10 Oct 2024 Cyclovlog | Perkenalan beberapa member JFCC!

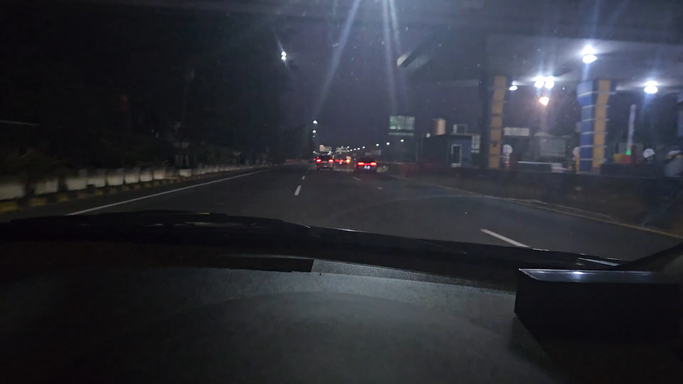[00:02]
depan kita ada satu orang brake checker nih guys. Jadi depan dia nggak ada mobil, tapi dia sengaja ngerem-ngerem nih mobilnya nih depan nih. Tuh. Nah, tahu dia sengaja atau tadi barusan
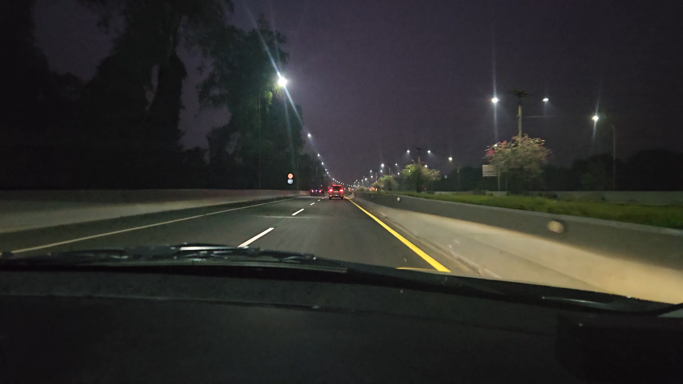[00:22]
kendaraan lebih deket, jadi lebih ini ya. Dia soalnya ngeremnya beneran mendadak guys, kayak sengaja. Tuh, dia sengaja ngerem tuh. Padahal di depan dia nggak ada ini. Untung truknya, untung pickup ininya awas juga nih, ya kan?
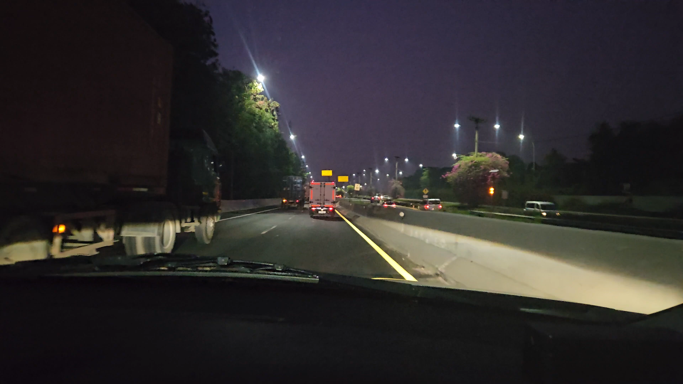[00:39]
Jadi ngerem on time juga nih. Tuh, di depan dia kosong. Ya kan? Dia lagi ngerem lagi tuh guys. Tuh, padahal kosong depan dia tuh, sampai mobil yang di belakang have to swerve right, to swerve left. Sengaja gitu loh, nggak tahu kenapa tuh mobil itu. Oh my god, ini parkir what the heck man?